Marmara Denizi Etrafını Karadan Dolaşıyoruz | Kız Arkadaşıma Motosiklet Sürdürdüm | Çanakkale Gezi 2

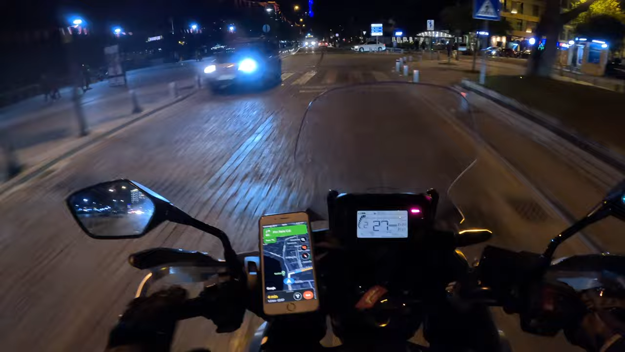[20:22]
Bugün gördüğümüz araba değil mi ya?
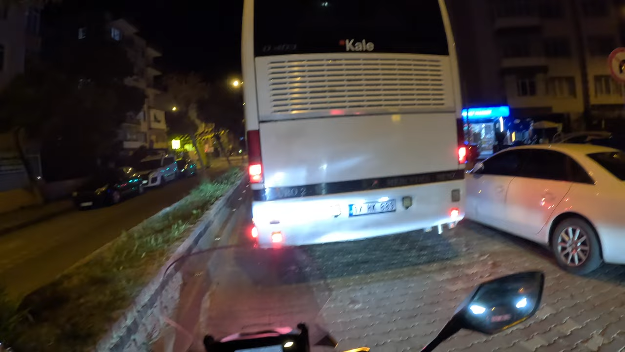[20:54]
Çocukluğumuzda bunlarla seyahat ederdik. Ve o zaman bunlar lüks tü.